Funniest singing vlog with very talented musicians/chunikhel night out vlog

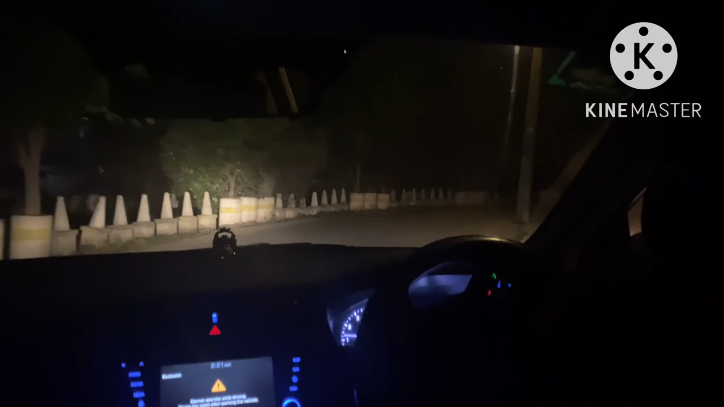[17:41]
ए तपाईँहरू त्यहाँबाट पारीबाट जानुहुन्छ है बाइक त तपाईँकोमै छ नि त ए हो कि मैले खत्रै अलिक बढी नै आवेशमै कुदाएँ कि एक दुई ठाउँ चाहिँ होइन मलाई चाहिँ फेरि मलाई थाहा हुन्छ क्या कहाँ कन्ट्रोल